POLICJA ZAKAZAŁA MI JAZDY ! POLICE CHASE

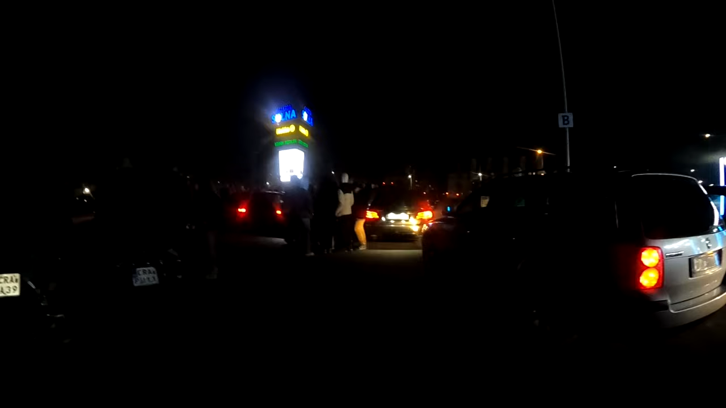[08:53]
Policja nie daje nam spokoju. Patrz, tam pojechali. O, Radziu jedzie. Radziu jedzie!